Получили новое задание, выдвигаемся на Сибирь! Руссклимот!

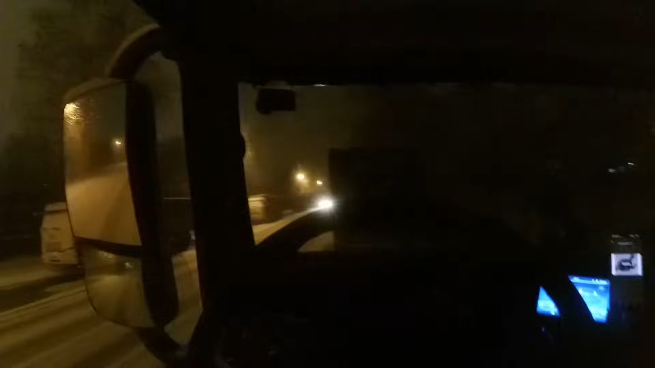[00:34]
Че, парни, всем привет из Москвы. Короче, что-то логист написал. Сижу на обочине, выгрузился тут в старой купавне, недалеко от М7. На улице вон снежка навалила. Где-то часа, наверное, за три. Уже, наверное, скользко. В общем, едем на стоянку.